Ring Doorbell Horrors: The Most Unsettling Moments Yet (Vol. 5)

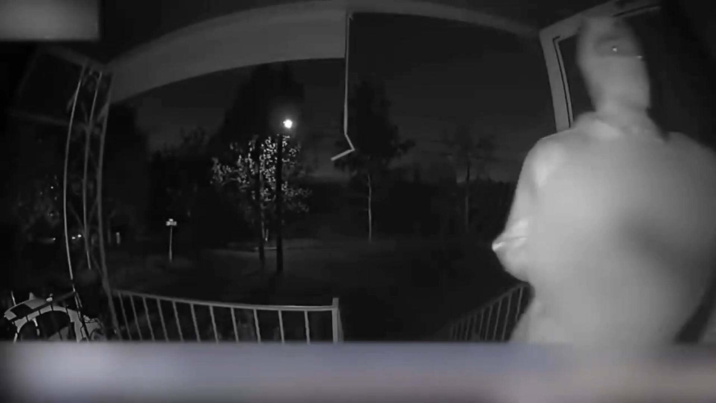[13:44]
As darkness descends upon the scene, three masked figures emerge from the shadows, their intentions veiled in malevolence.
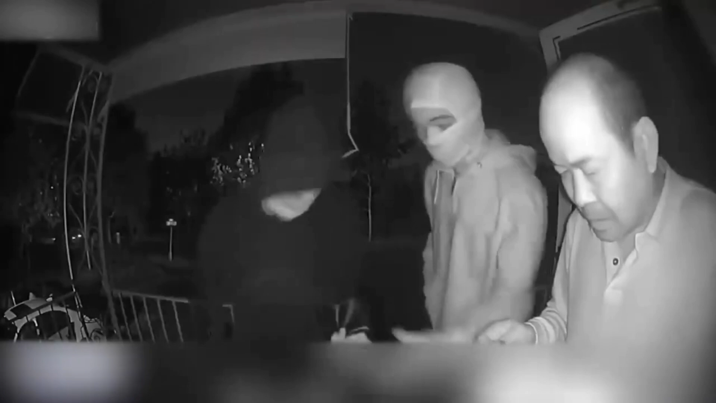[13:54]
With an air of authority, they demand the homeowner remain outside his own dwelling, a haunting reminder of the vulnerability that can strike at any moment. In an act of sheer terror, they confiscate his wallet, coercing their way into the very place he calls home. What follows is a nightmarish rampage as they ransack the house, leaving no trace of mercy.
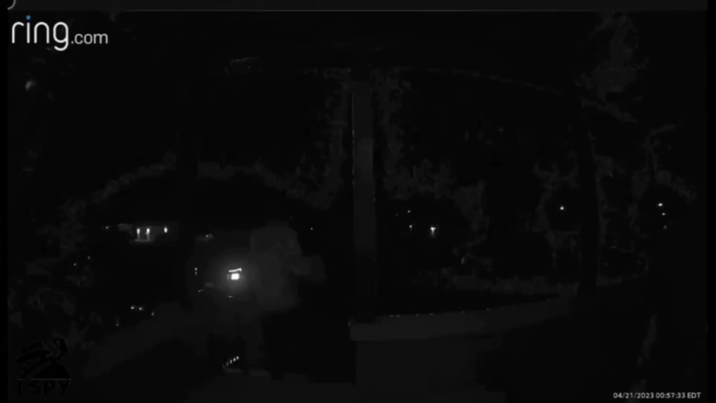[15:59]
where a mysterious figure sets their sights on an unsuspecting house.
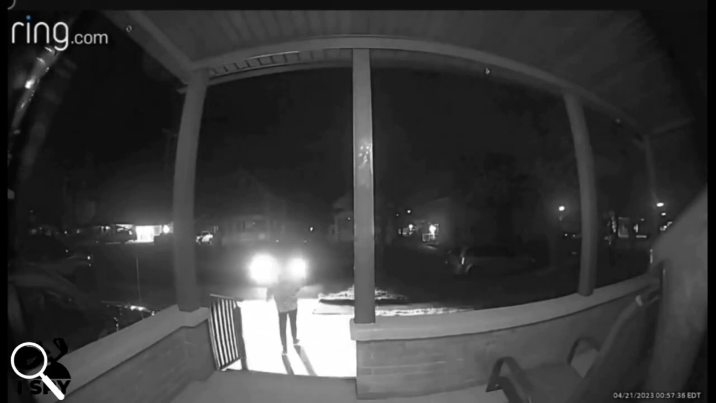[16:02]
Watch closely as the stranger brazenly snatches a package left innocently outside the door. Swift as a shadow, they make their escape, vanishing into the darkness and fleeing the scene in a getaway car alongside their accomplice.
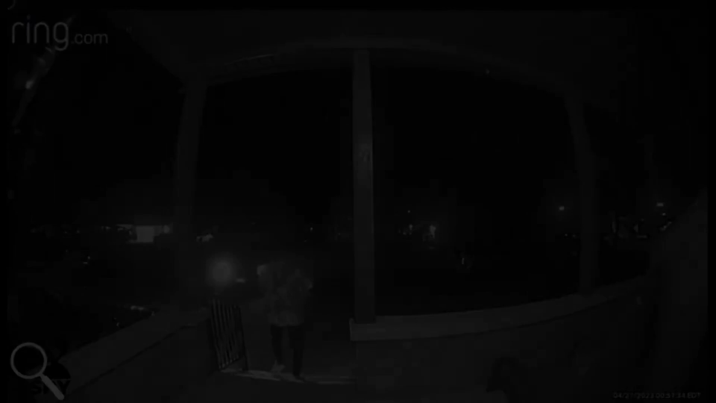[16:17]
In this next clip,
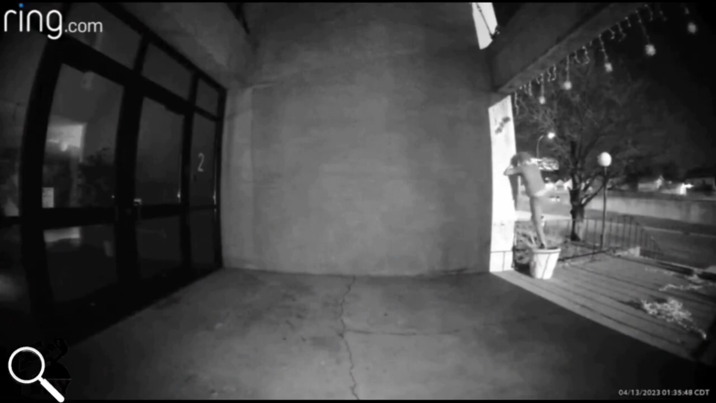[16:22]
we witness the moment a random man was caught climbing on top of a flower pot as he was attempting to steal decorations left outside of a home.
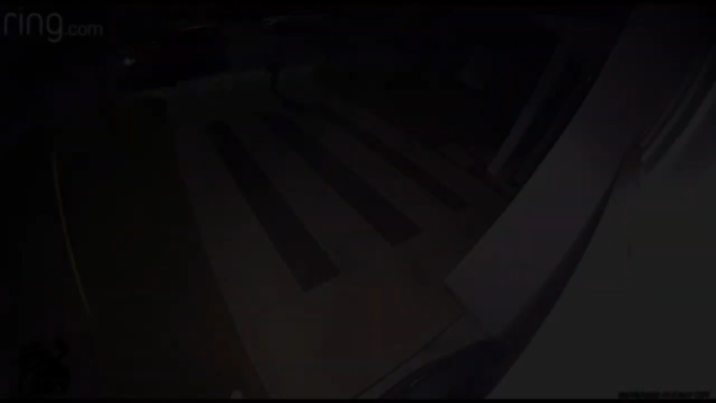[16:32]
In this next clip, we bear witness to an alarming scene unfolding under the cover of darkness. Watch closely as a mysterious figure frantically retreats to their car,
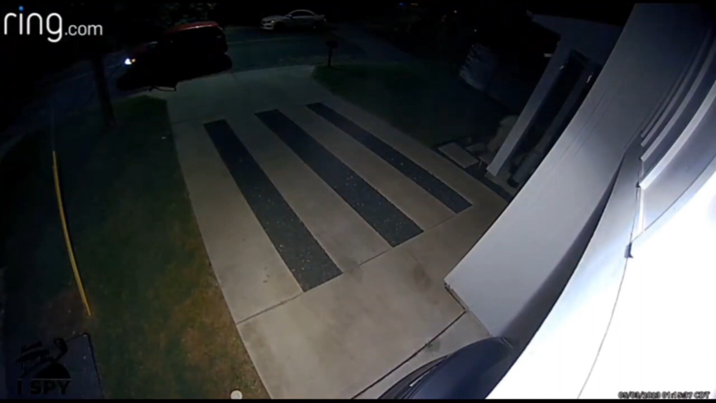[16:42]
a telltale sign of their illicit activities within an unsuspecting homeowner's residence. Miraculously, the homeowner emerges unscathed from this unnerving ordeal.
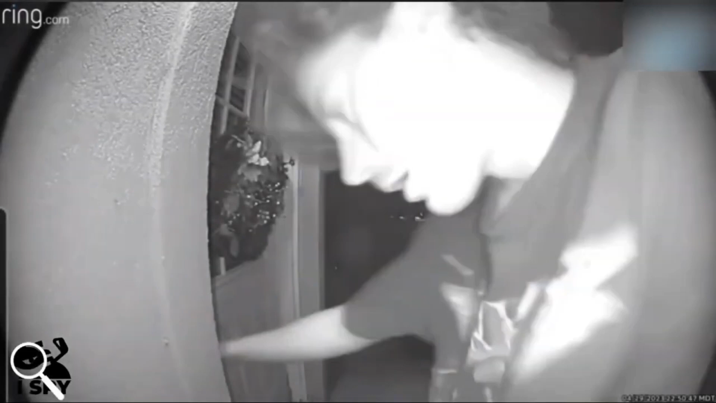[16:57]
In this next clip, watch in disbelief as a man, clearly inebriated, struggles to maintain his balance,
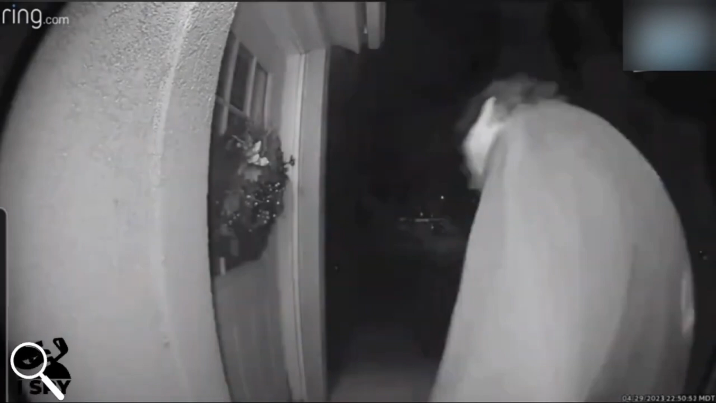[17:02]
spinning and twirling in a chaotic dance. In a shocking twist of fate, he stumbles upon a house door, inadvertently breaching the sanctity of an unsuspecting homeowner's residence.
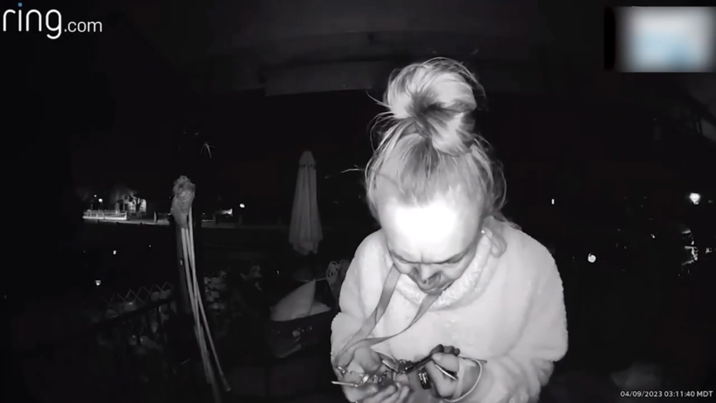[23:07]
But one fateful night, an unexpected visitor covered in blood approaches the front door, seeking entry to a place she doesn't belong.
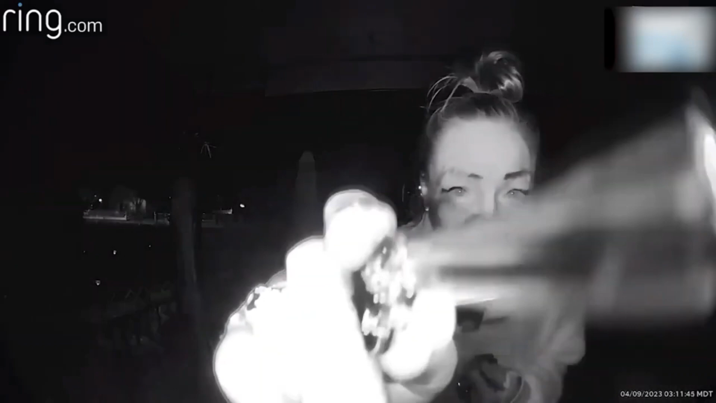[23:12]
The bewildered homeowner is left with unanswered questions, unaware of the stranger's intentions.
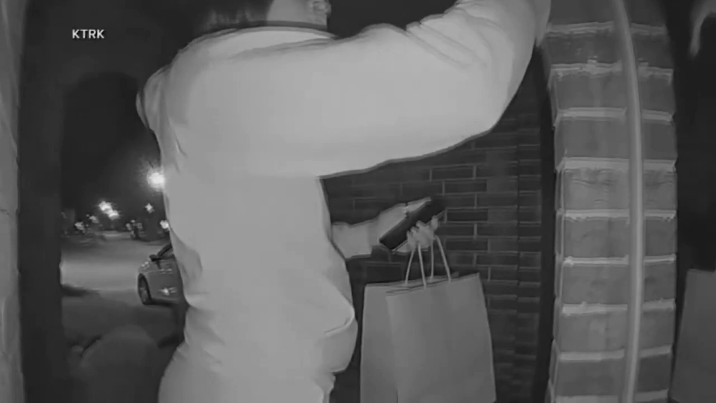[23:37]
we uncover a sinister ruse that turns a seemingly harmless food delivery into a nightmarish ordeal.
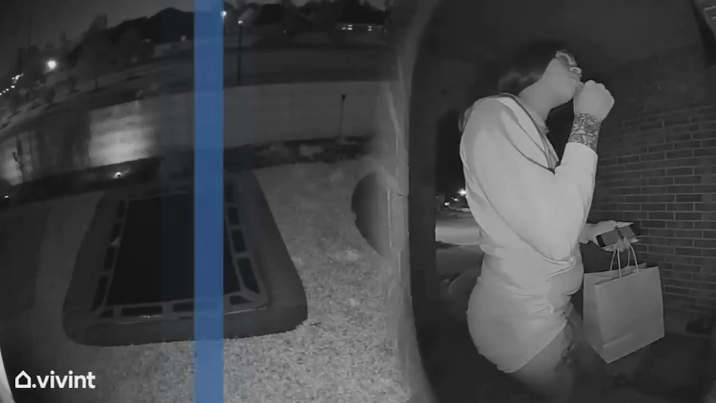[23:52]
But something is amiss. The bewildered homeowners, caught off guard, adamantly deny placing any order.
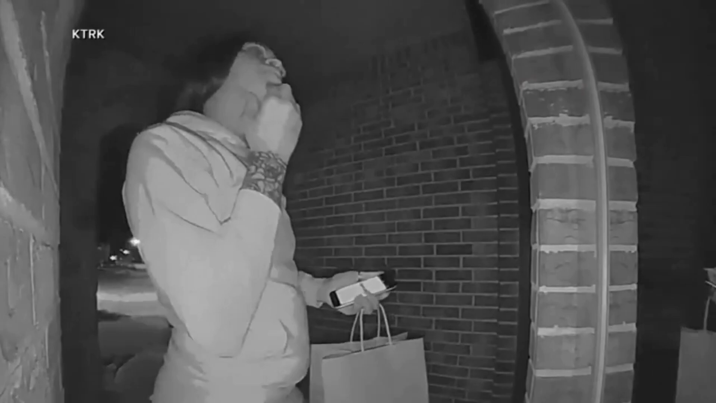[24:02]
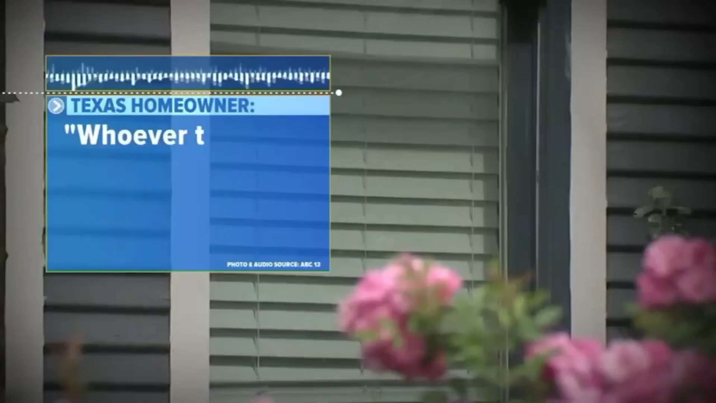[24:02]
As the perplexing conversation unfolds, chaos descends upon the scene. Unbeknownst to the unsuspecting family, a group of shadowy figures breaches their sanctuary through the backyard.
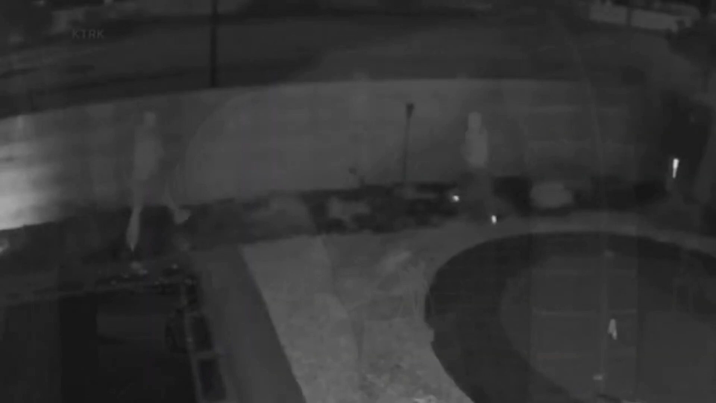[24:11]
With calculated precision, they pillage the home, leaving only fear and devastation in their wake.
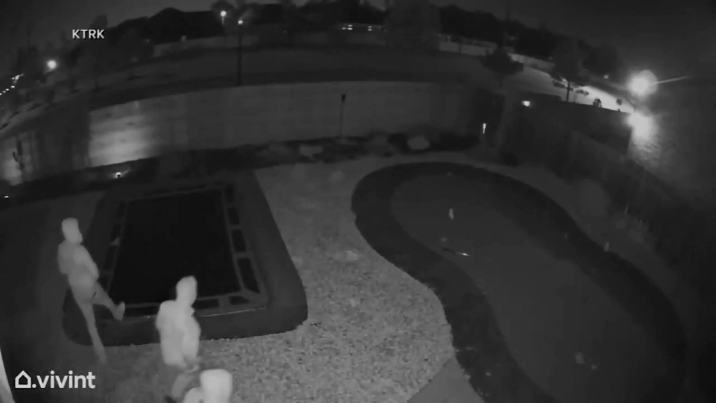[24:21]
These audacious thieves, swift and cunning, vanish into the night, their identities concealed, their crimes unanswered. The echoes of their brazen act reverberate, a chilling reminder that danger can lurk just beyond the reach of our senses.
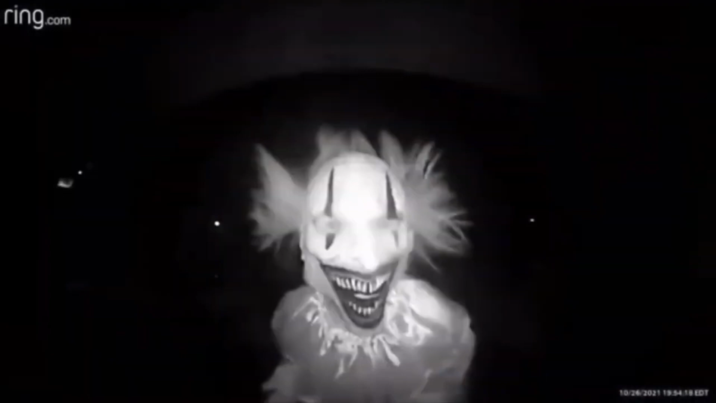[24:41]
Imagine this, a peaceful evening, a tranquil home. But as darkness falls, a nightmarish figure appears on their doorbell camera.
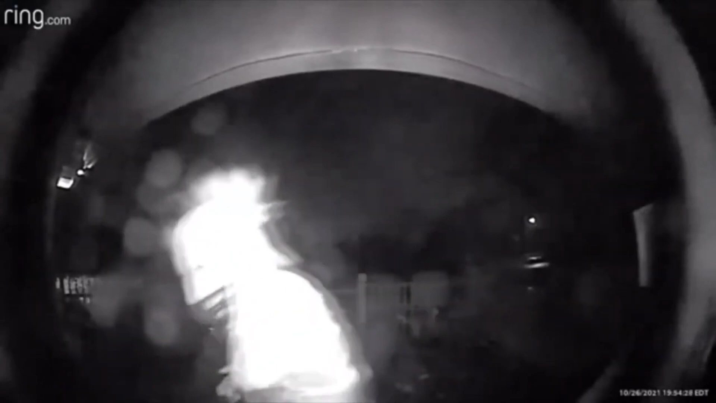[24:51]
A clown, with an eerie smile etched upon its painted face, fixates its gaze upon the unsuspecting family. Their hearts race, their minds consumed by questions, who is this grotesque visitor? What lurks behind that haunting facade? The family, trembling with fear, stands bewildered, left to confront the unknown. They are trapped in a web of uncertainty, unable to decipher the intentions of this midnight jester.